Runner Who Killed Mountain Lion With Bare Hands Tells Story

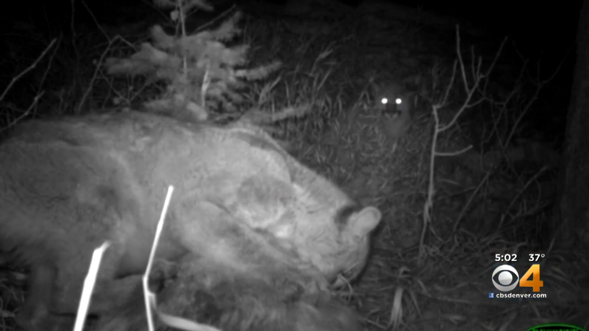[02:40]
AND COLORADO WILDLIFE EXPERTS WILL EXAMINE THE MOUNTAIN LION TRAVIS KILLED. HERE'S SOME PICTURES OF THE SIBLINGS OF THE ANIMAL.